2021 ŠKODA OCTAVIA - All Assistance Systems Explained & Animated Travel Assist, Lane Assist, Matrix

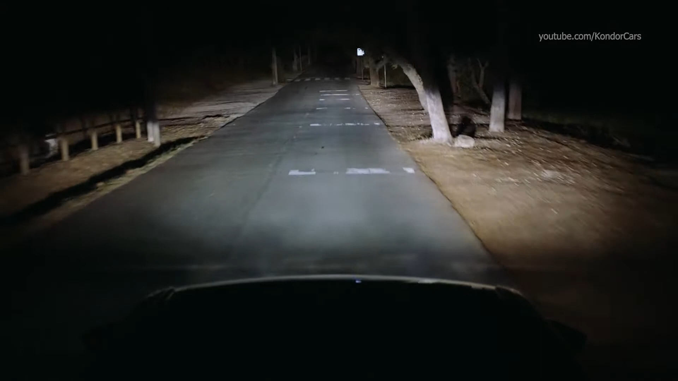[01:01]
the lights will dim around it to prevent you from getting dazzled. Matrix LED headlights.